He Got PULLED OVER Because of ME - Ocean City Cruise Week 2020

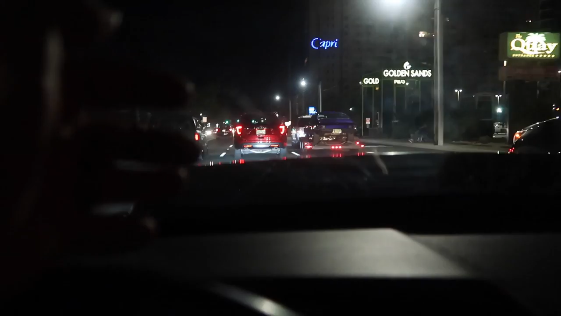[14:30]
Got pulled over. The cops out here are like, they're not giving anybody any break. Wow. I hope they don't try to take his car or anything like that. He wasn't doing anything crazy. They shouldn't. Hopefully they just give him like a warning. What did he say? I mean, are you guys gonna get a ticket? I don't know. They just took our information.